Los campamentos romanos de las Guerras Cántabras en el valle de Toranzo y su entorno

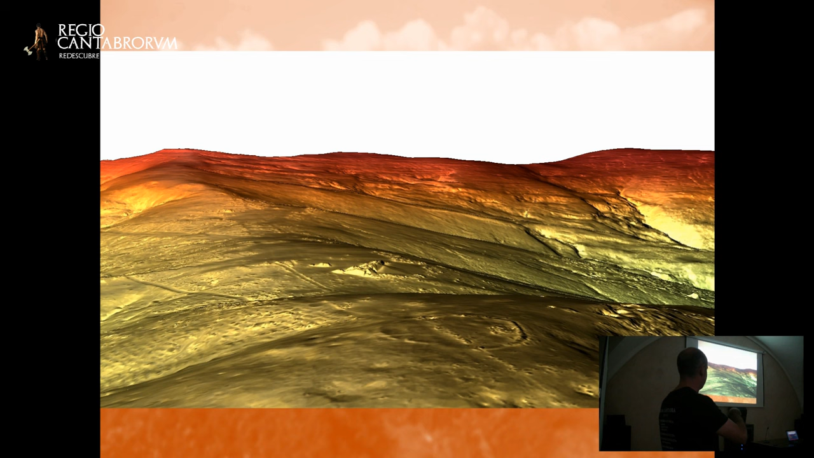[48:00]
el castro para cerrar esto y luego ha servido para controlar también el acceso al cordal porque esto es un acceso de primera magnitud para llegar a la cumbre y progresar
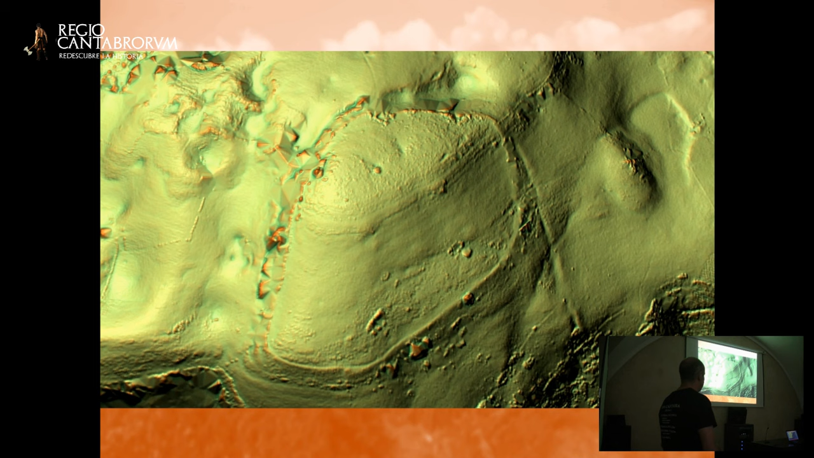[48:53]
pero que a mí me parece que puede ser también un campamento romano por las formas redondeadas y sobre todo porque tiene este foso que baja
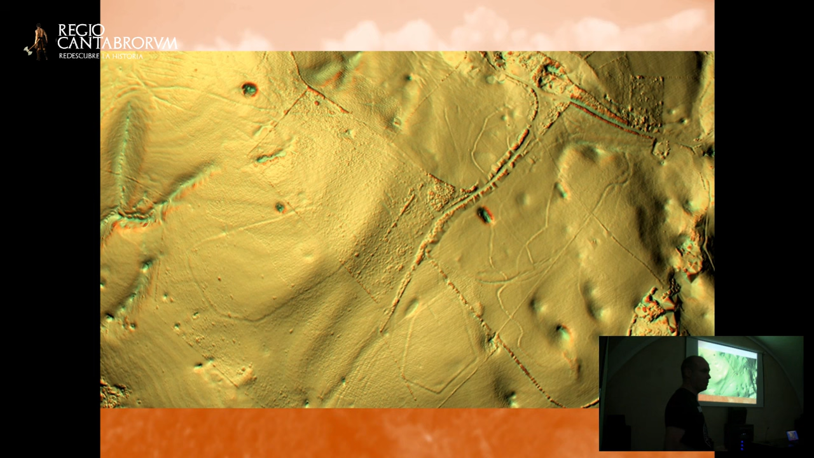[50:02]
algo prehistórico y tenga que ver con geoglifos y con cosas del mundo megalítico que muchas veces nos van desapercibidas precisamente porque no son las típicas construcciones de piedra que estamos acostumbrados a ver pero que también existieron hay muchos ejemplos muy claros que no personas de Europa en Gran Bretaña o en Gran Bretaña o en Gran Bretaña o en Gran Bretaña otra imagen de estos dos recintos y de aquí saltamos al último gran campamento
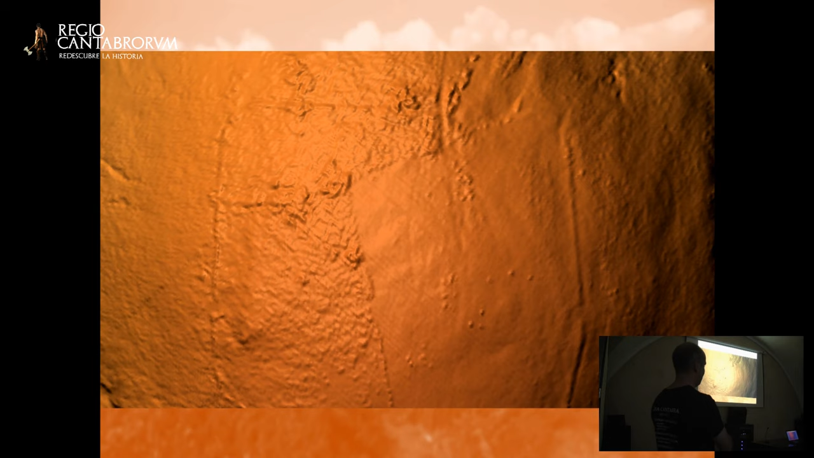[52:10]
ángulo que sale o no te sale de las sombras en el 3D y así con un poquito más de detalles y un muy bien el esfuerzo en el álbum y la entrada dentro de la claridad está alineada como vimos antes con la puerta que ya se conocía
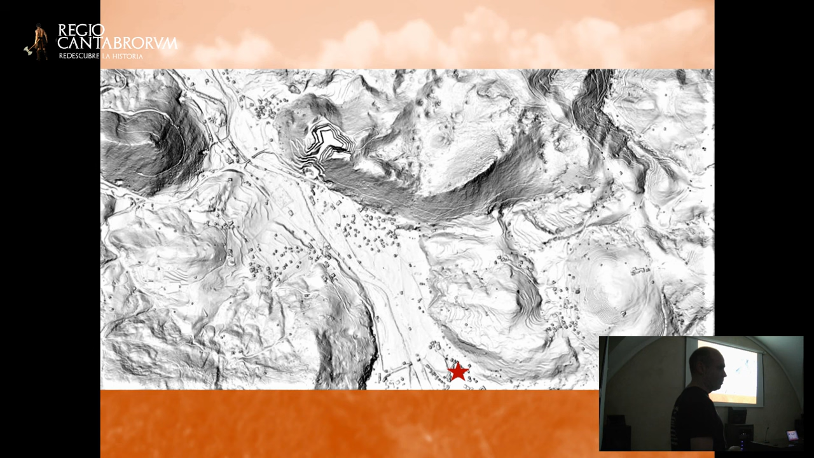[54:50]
video y los italianos lo descubrieron el 23 de agosto del 37 cuando tuvieron que detenerse justo aquí porque los republicanos controlaban las alturas y les impedían pasar fuera ¿qué es esto que había a la derecha? pues es esto otro campamento romano en pango aquí encima